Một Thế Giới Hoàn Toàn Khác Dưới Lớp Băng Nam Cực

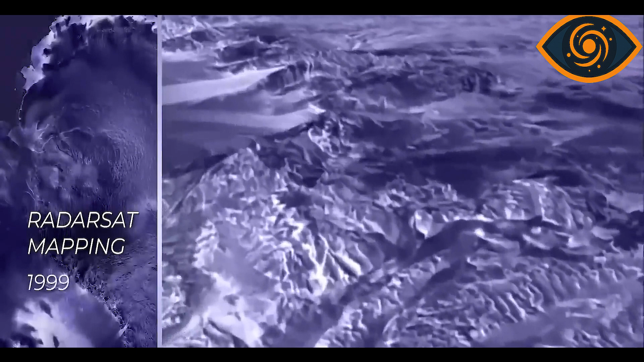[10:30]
họ mới phát hoạ được đường nét của dãy núi này, điều kỳ lạ hơn nằm ở tuổi đời của nó.